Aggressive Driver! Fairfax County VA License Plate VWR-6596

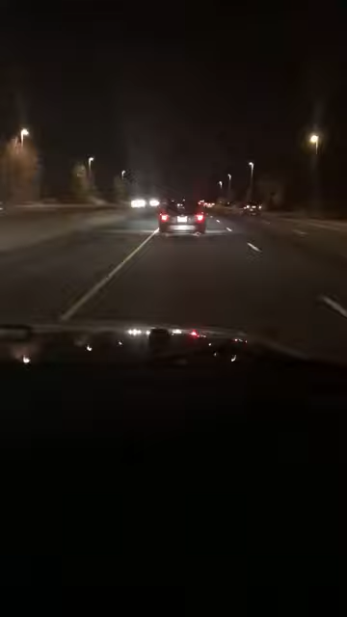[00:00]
This guy's a fuckin' jackass. BWR6596. Yeah, turn your recorder off now. It is. Okay. And there he goes getting in front of me, so I'm gonna get back over.